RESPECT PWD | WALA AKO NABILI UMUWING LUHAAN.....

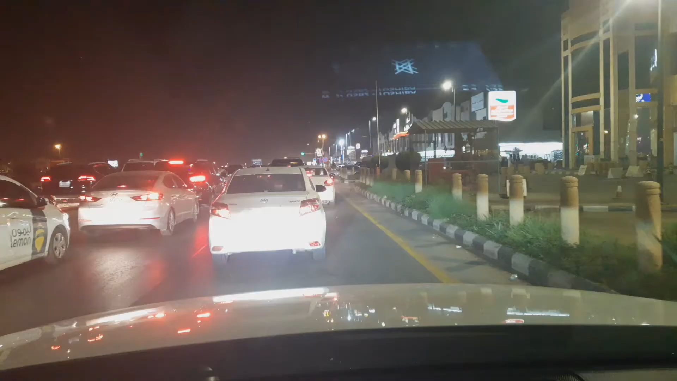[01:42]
ito kaya mga kamilagors nasa medyo traffic ito sa stoplight pero ako dito na dadata butan ako ng red ulit doon Iwas tayo sa traffic mga kagalagos
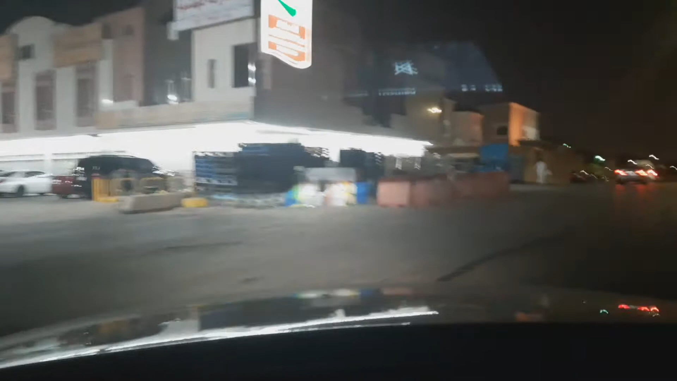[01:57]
Maglooban tayo
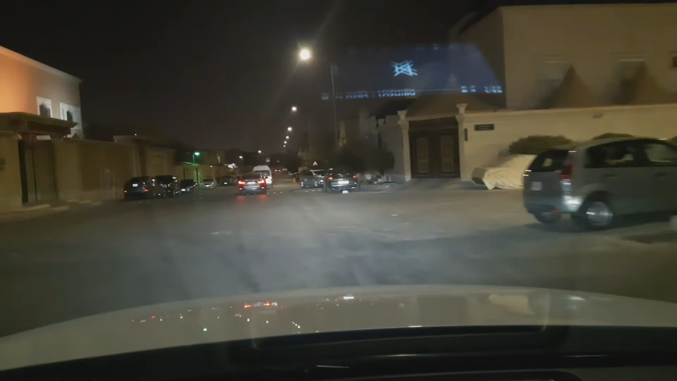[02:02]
Paunahin natin ito, medyo may differessure eh
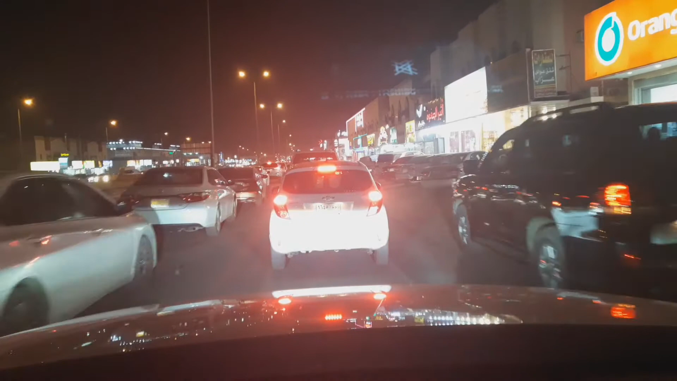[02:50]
Ang problema Traffic Oh no Sana Meron din akong Mga paradaan doon Mga kabinoders Ang problema noon
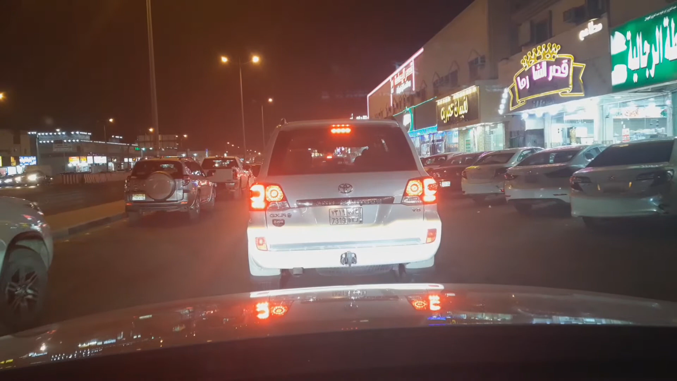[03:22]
Ito kasi here na pagkakabago Nung ano ron eh Binago kasi yung Labasan doon sa main eh Turo pa pasok lang dito Sa service road Doon ang ginawang labasas na may gawin doon Kaya problema nga dito Yan Halimit na traffic Ang problema Ayan pa ito Ay naunahan ako